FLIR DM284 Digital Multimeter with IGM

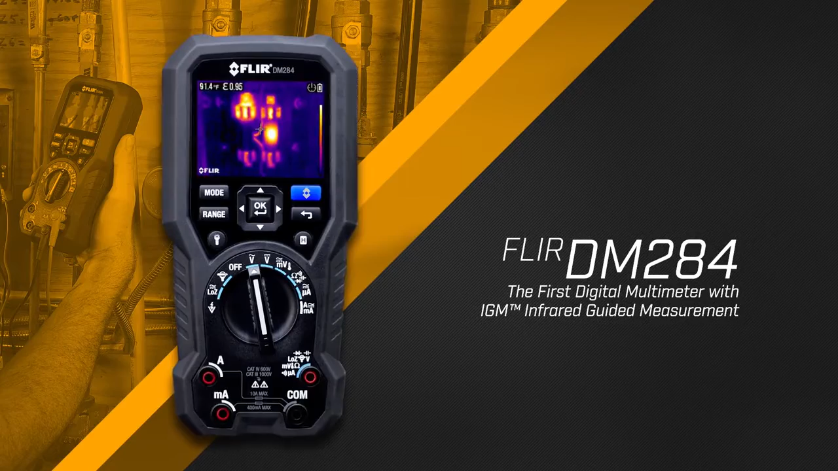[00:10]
a true RMS digital multimeter equipped with a built-in thermal imager.